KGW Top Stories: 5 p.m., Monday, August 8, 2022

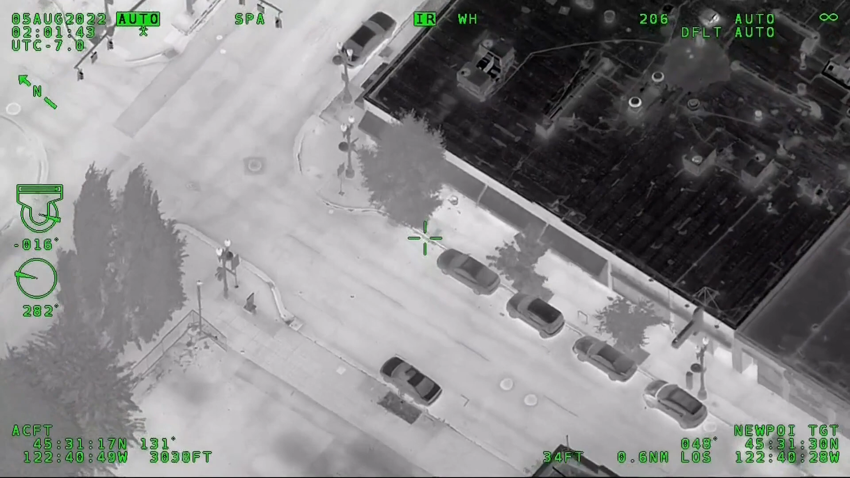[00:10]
They're at four in Everett walking northbound. Well, first at five, a rare look at the gun violence epidemic plaguing the Rose City, a police aircraft flying above Old Town Chinatown, capturing a violent confrontation, multiple shooters, flashes of light and dozens of bullets flying. Thanks for joining us this evening. I'm David Molko.
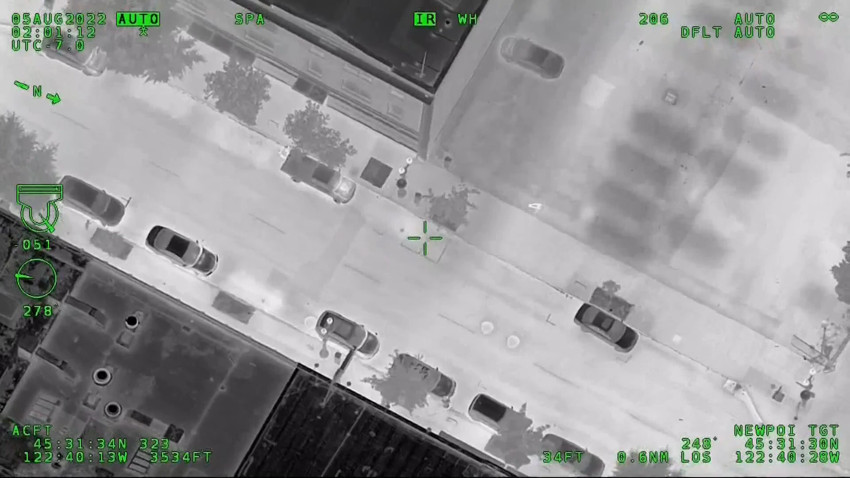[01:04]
Three three zero. He got shots being fired. Active shots being fired.
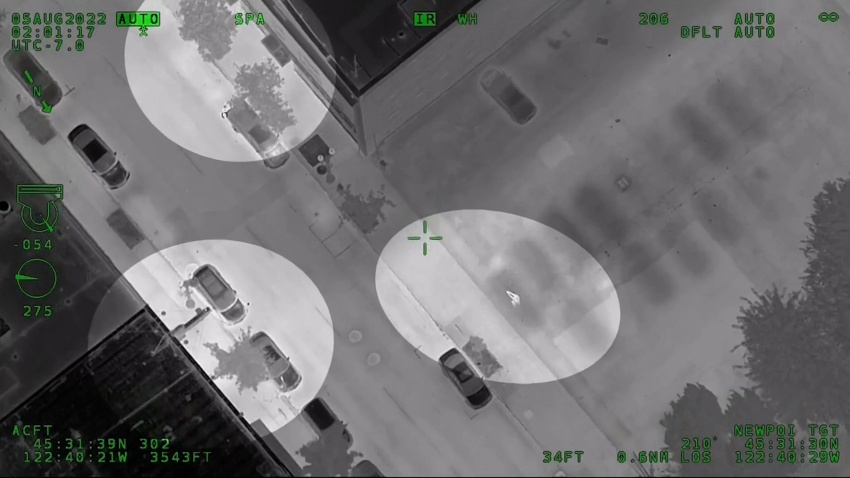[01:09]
A rare look at a gun battle in northwest Portland's Old Town Chinatown. All right, I've got two shooters inside. I'm going to stay with them.
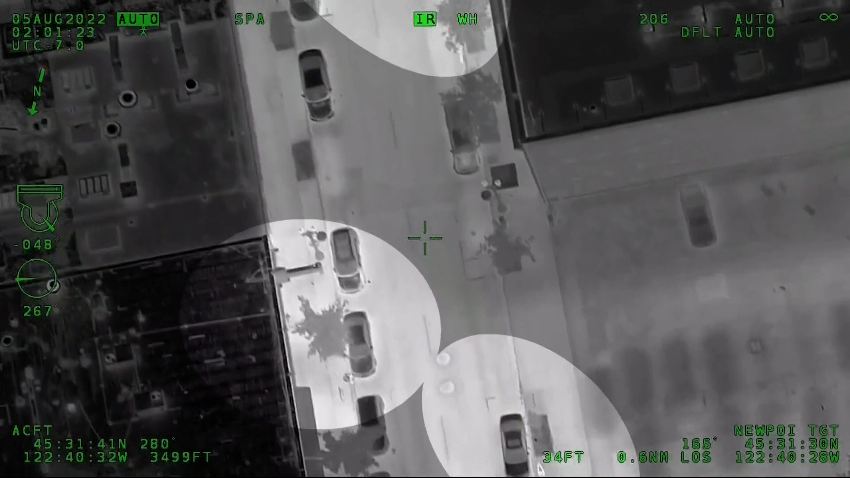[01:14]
A Portland Police Bureau airplane tracks a shootout between two men early Friday morning near Northwest Forth and Davis.
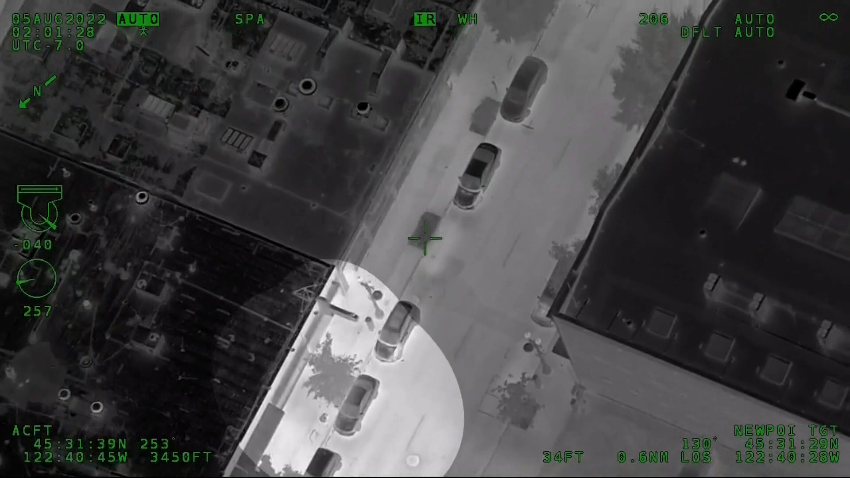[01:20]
It breaks my heart. It shows no respect. Guthrie Murray has lived in the area for decades.